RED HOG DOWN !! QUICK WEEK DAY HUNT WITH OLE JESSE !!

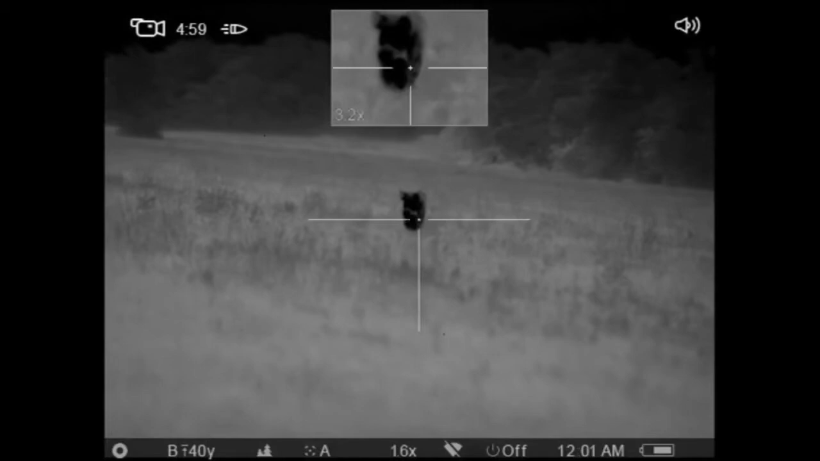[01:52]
pigs over there let me go check it oh man is that pigs what
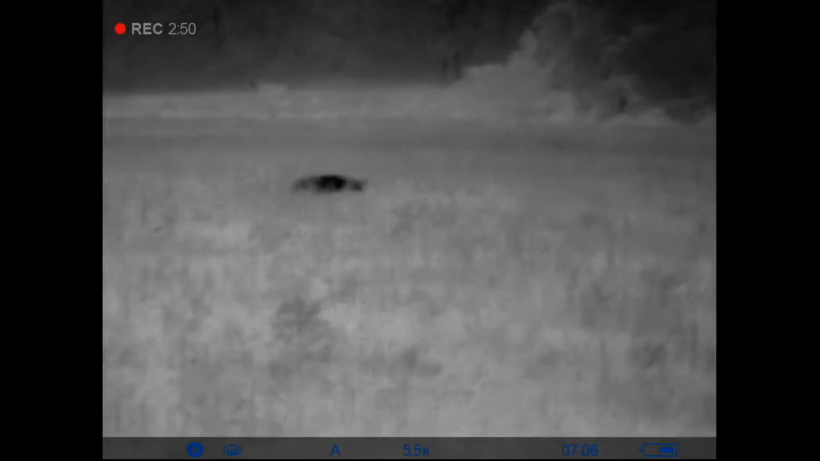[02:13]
dead so anyways here we go uh nice little red boar uh the guy that runs a